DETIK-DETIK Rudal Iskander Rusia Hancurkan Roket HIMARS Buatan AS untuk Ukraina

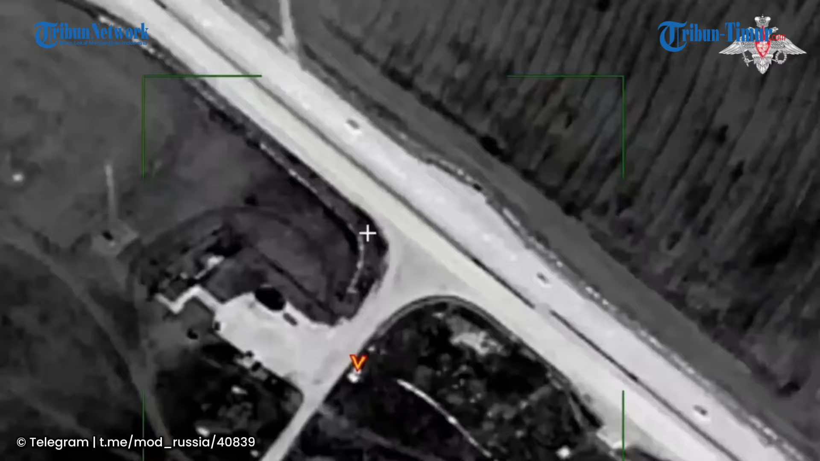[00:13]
Intro Kementerian Pertahanan Rusia merilis rekaman memperlihatkan
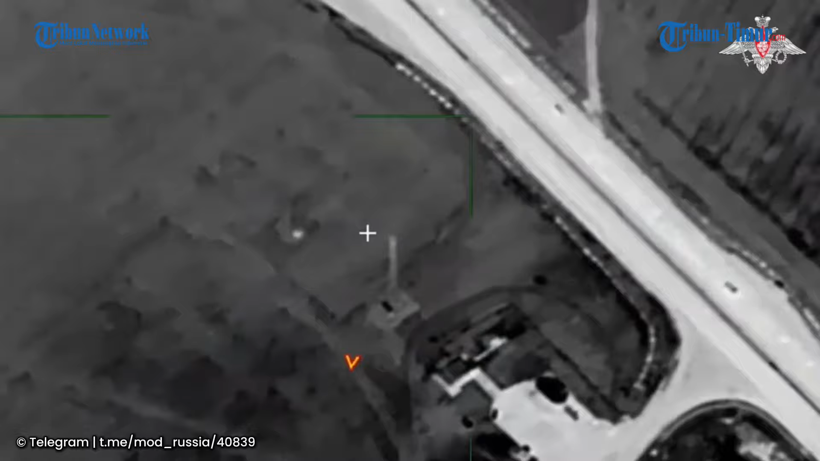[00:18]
pemantauan objektif detik-detik penghancuran sistem roket peluncuran Ganda M142
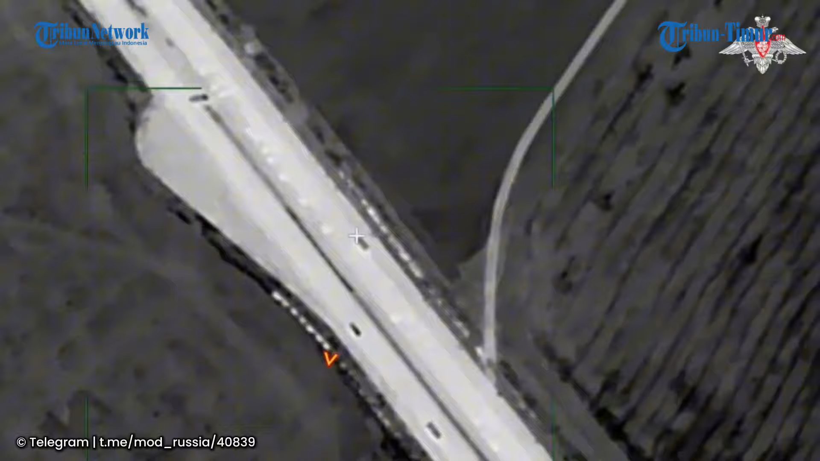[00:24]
HIMARS buatan Amerika Serikat dan peralatan rodal ATACMS rekamannya
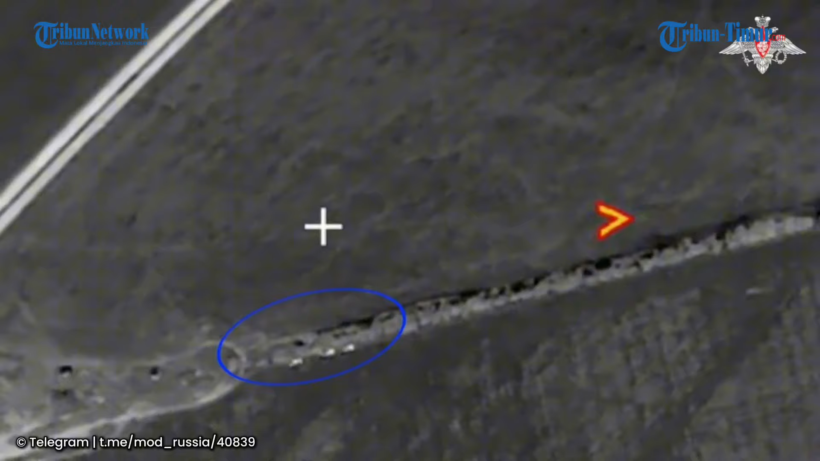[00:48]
Angkatan Bersenjata Rusia menemukan pergerakan dan pendudukan posisi tersembunyi tiga peluncur HIMARS MLRS di sabuk hutan dekat desa Klapaya,
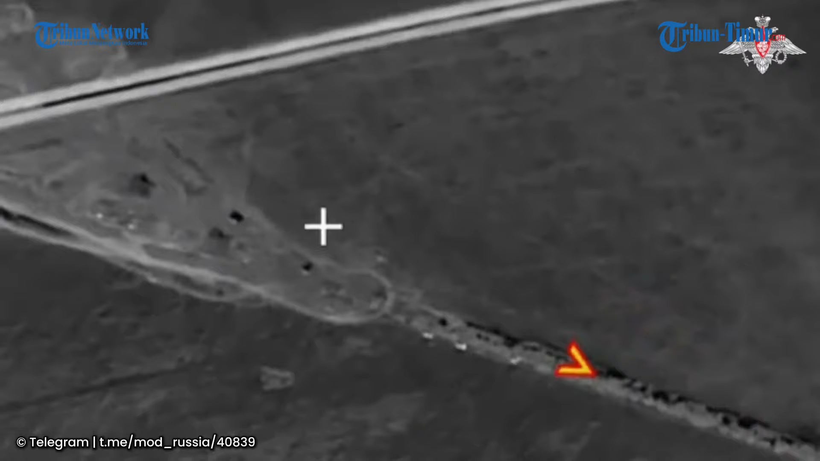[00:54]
wilayah Kerson Awak sistem rudal
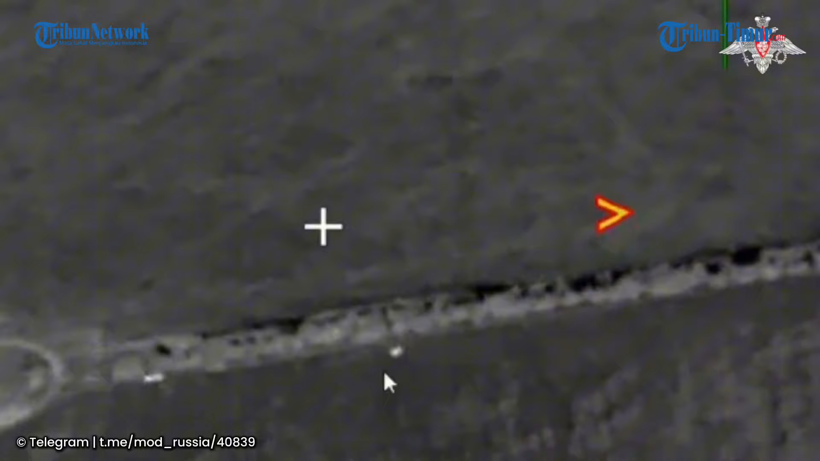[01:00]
taktis Iskander Angkatan Bersenjata Rusia pun segera melancarkan serangan rudal ke lokasi posisi MLRS
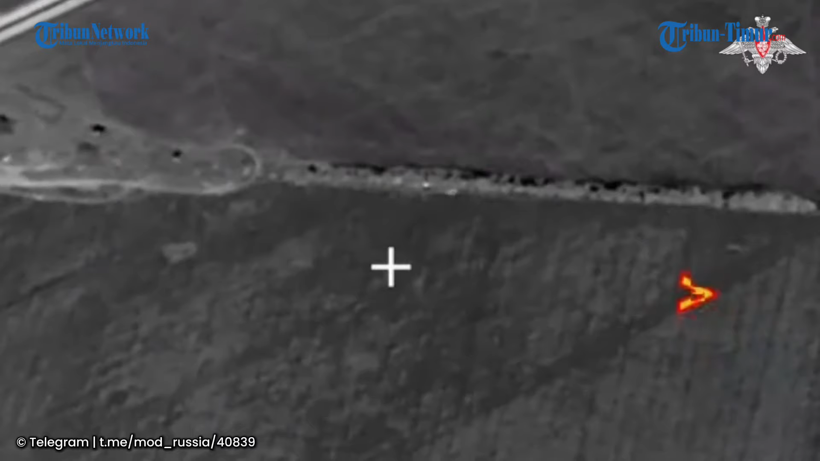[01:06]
Amerika yang disamarkan Akibat serangan tersebut,
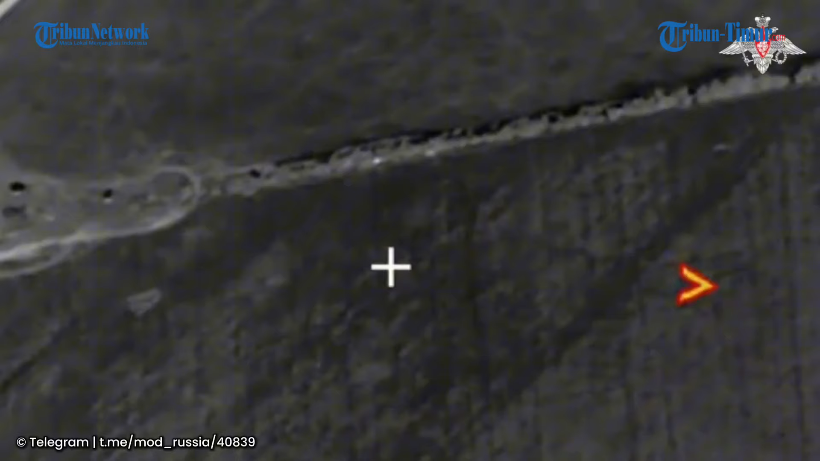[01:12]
tiga peluncur M142 HIMARS dan peralatan rudal ATACMS dan hingga 10 spesialis asing yang melayani
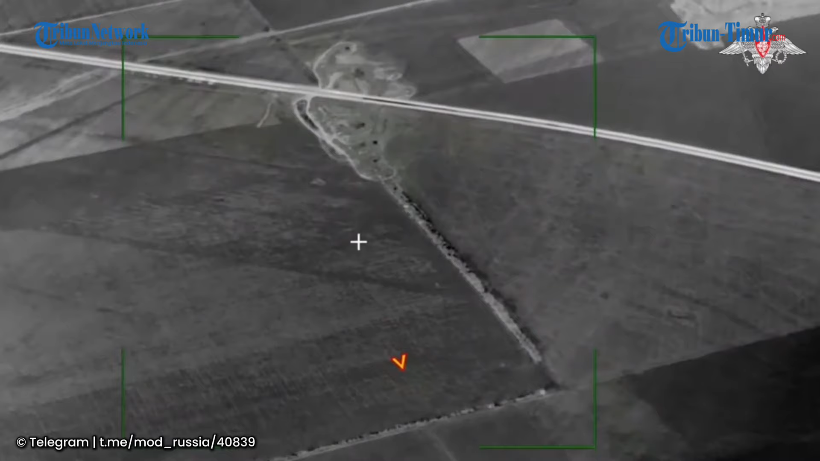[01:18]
MLRS Amerika juga diklaim sukses dihancurkan